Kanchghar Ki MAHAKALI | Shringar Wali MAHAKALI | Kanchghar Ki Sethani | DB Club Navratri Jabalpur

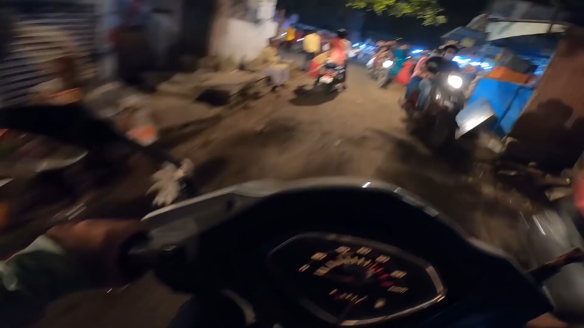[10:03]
गदा हनुवान जी का कचुआ यही सब हाँ तो देखिए यह है अपनी में रोड मेरे लेफ्ट में है कांजगर और यहां